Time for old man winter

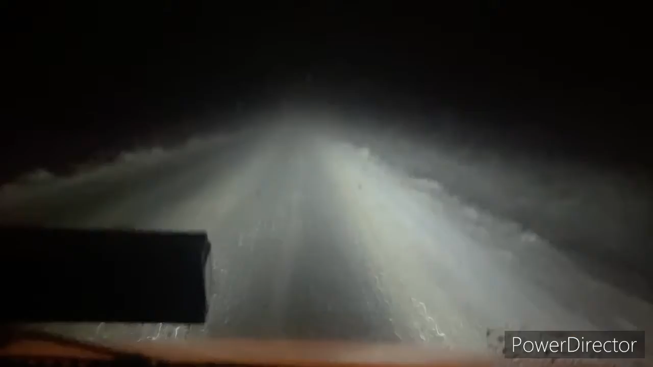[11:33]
I'm in this grade here between Schurz and Earrington. Got my differential locked in.